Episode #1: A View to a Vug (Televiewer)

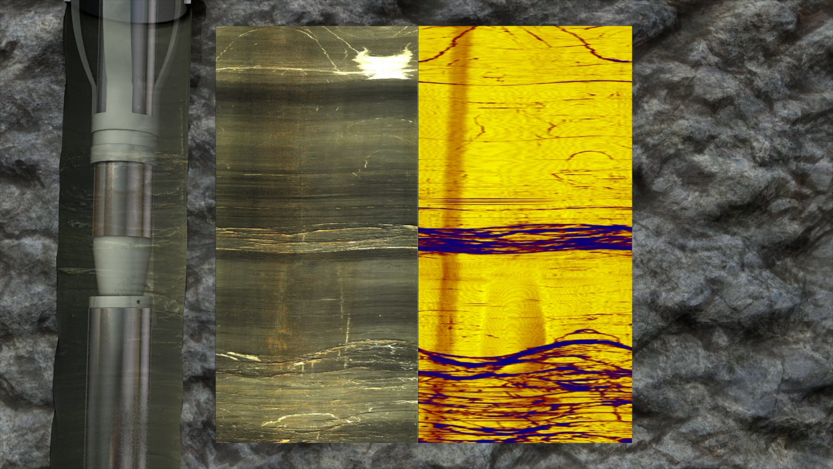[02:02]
Both methods result in high-resolution images that allow characterisation of bedrock structures, such as fractures, joints and bedding.